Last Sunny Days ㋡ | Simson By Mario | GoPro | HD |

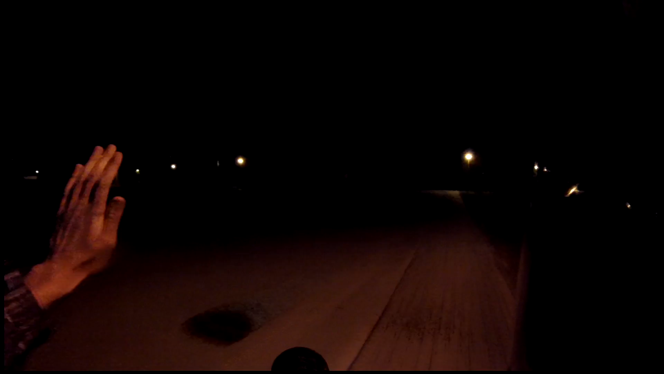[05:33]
Ksiądz! Te godów w sumie to... Tu nie ma ludzi w ogóle.